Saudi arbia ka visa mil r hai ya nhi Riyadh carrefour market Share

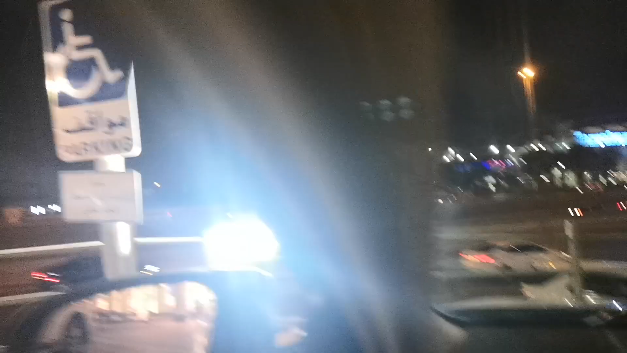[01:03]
और ड्राइवर के लिए सबसे पहला ज़रूरी मैं ये दिखाना चाहता हूँ, यहाँ पे जो है ना ये मौक़फ़ पार्किंग, यहाँ पे जो है ना जो विकलांग वगैरह होते हैं ना उसके लिए ये ख़ास पार्किंग होती है।